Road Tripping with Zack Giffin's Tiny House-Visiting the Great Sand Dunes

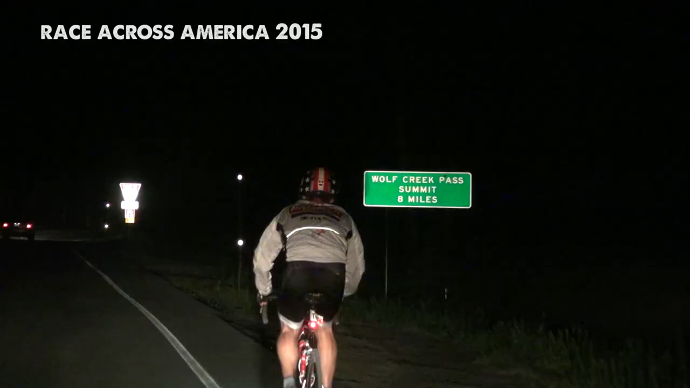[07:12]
But it was really fun riding over a mountain pass in the pitch black. That was a cool experience.